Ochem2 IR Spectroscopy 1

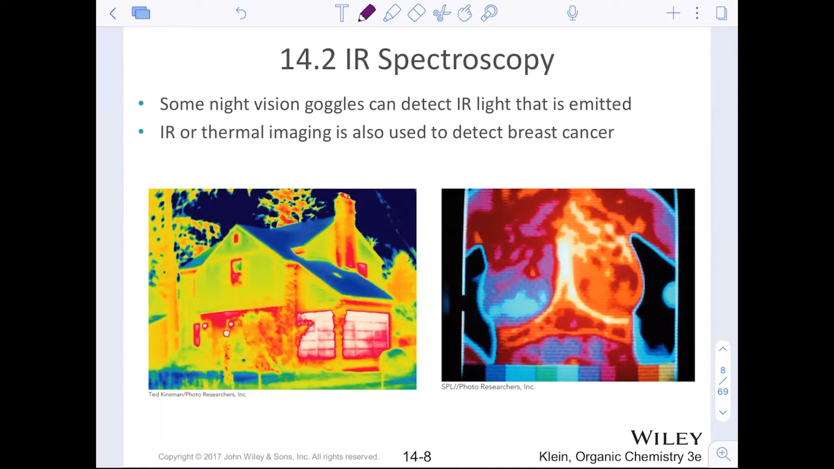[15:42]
So interesting concept of being able to use IR thermal imaging, which is a non-invasive detection of cancer. It's not 100% accurate. They don't use it often. It's more of a rugged technique, but still very interesting. Now the energy necessary to cause vibrations depends on the type of bond.